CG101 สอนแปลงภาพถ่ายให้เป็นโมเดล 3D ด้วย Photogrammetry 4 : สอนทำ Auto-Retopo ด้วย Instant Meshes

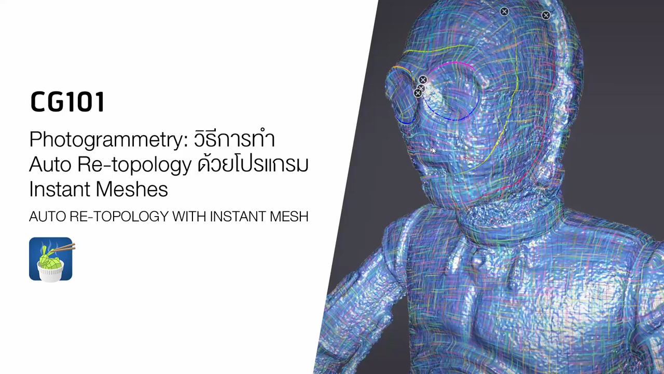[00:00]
โอเคครับ เดี๋ยวเราลองมาดูวิธีการทำ Retropology หรือ Retropogizingแต่ว่าในแบบที่ผมจะพูดถึง ผมอาจจะไม่ได้ลงไป Retropology แบบละเอียดมากๆแต่ผมจะอธิบายวิธีการทำ Retropology แบบที่แบบเล่งๆ รีบๆแล้วก็กดประมาณไม่กี่คลิกได้เพราะว่าเวลาเราทำกือในบางครั้ง ถ้าสมมุติเราทำพวก assetsที่มาด้วยวิธีการที่ทำจาก Photography จำนวนเยอะ
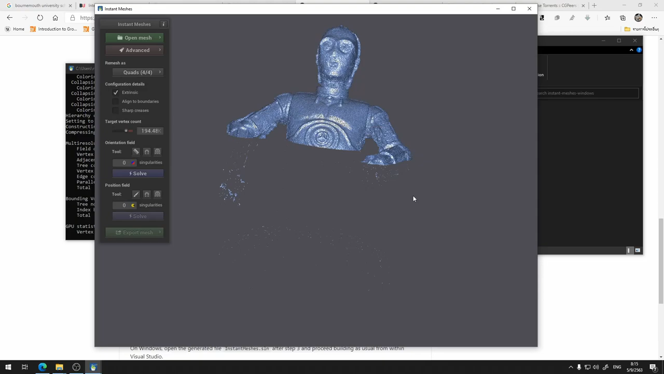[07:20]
อังก็จะโหลดขึ้นมาในละสนาดแบบนี้อันนี้ก็จะเป็นตัวโมดลของผม เราสามารถใช้เป็นยิงไงบ้างแล้วก็ผมสามารถ
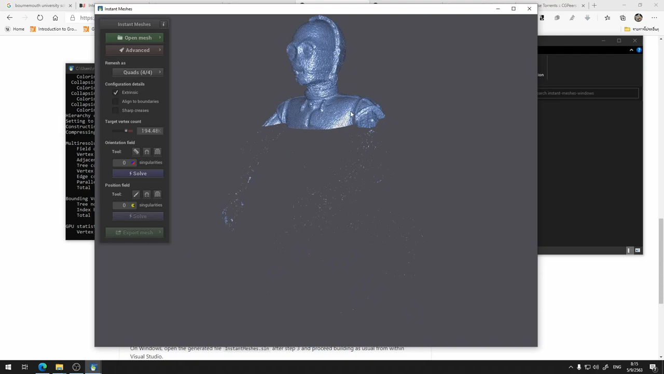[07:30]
ใช้ปุ่มขวาในการเลื่อนไปเรื่อนมาศูมนะครับ kด้วยเมา celebrate มันต้องกลางอันนี้ไม่มีอะไรทราบซ้อนมากเวินท่านต้องบอกว่ายัง่ายมากเลย
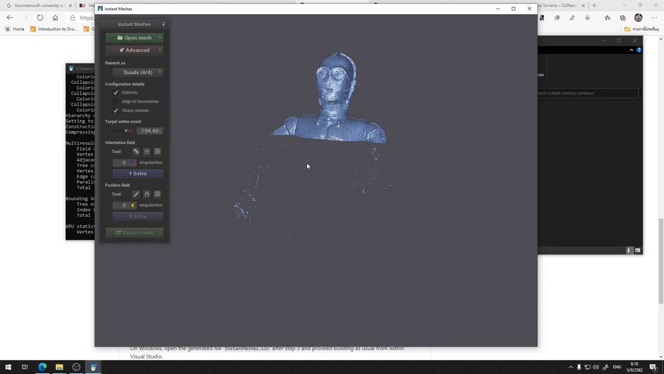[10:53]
พวกขอบคมคมพวกอะไรพวกเนี้ย มันก็จะพยายามหาตำนั้นให้แต่จริงๆ เราของหมุมมันไม่มี มันไม่มีขอบคมขนาดนั้นแต่ไม่เป็นไร
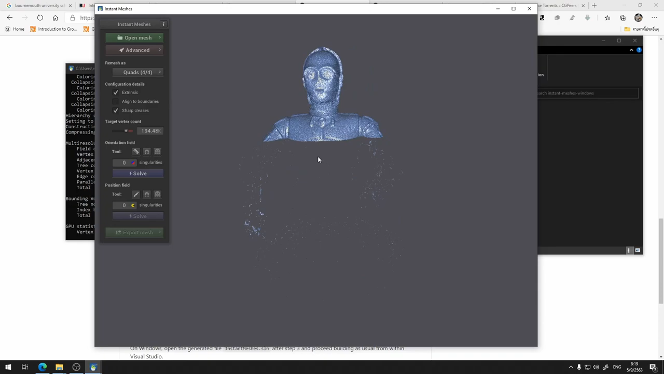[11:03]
ทีนี้ขั้นต่อไปง่ายๆ คือเรามาดูตรงนี้ครับTarget Vertex CountTarget Vertex Count ตัวนี้คืออะไร
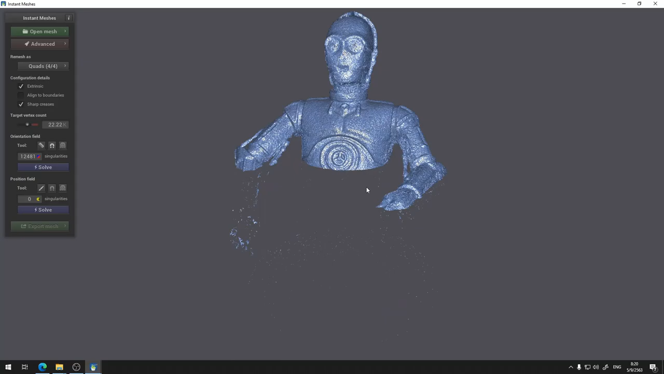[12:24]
ไอ้พวกนี้ Topology Flow คือทิดทางของการเดินของ Topology ตรงนี้มันเป็นยังไงบ้างซึ่งตอนนี้เราก็จะดูเห็นว่ามันก็จะวิ่งไปในลักษณะแบบไหนในลักษณะแบบนี้ซึ่งถ้าเรารู้สึกว่ามันก็โอเคนะ ใช้ได้ค